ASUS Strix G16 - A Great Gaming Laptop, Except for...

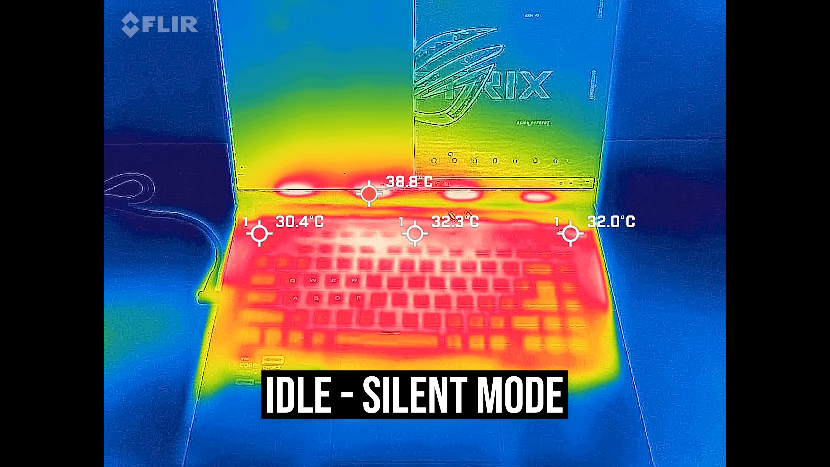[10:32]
and the G16 was right in line with this. It's warmer in the middle with the stress test going, but it didn't actually feel that warm.
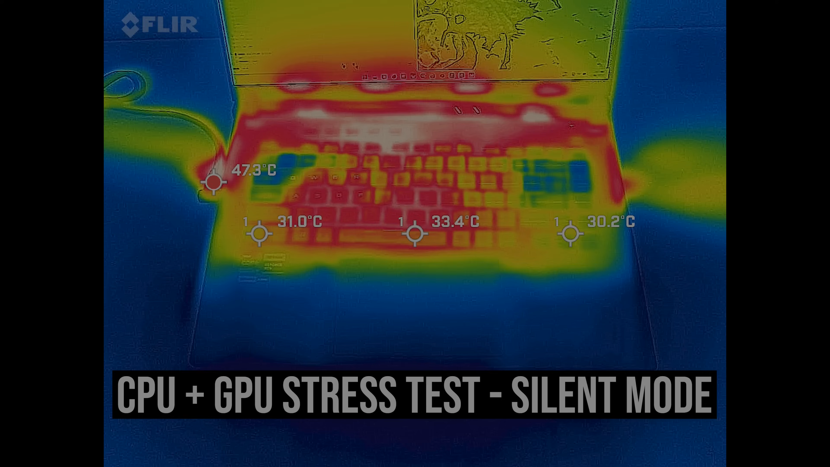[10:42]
Performance mode was fairly similar, but again that middle hot looking spot was not uncomfortable. Turbo mode was cooler, and we can see air is coming through the keyboard on the left and right sides. Setting the fans to max speed in manual mode was even cooler and it felt good, but it's way louder now too.